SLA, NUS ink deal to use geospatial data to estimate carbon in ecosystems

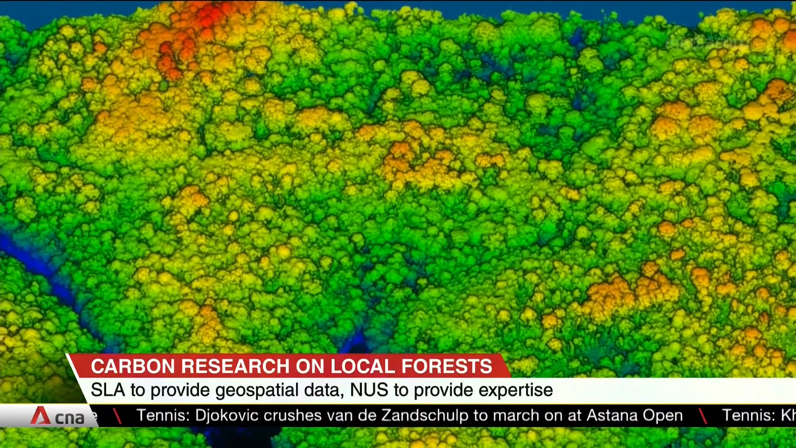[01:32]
Geospatial data using airborne laser scanning and aerial imagery versus satellite imagery, what is the difference here?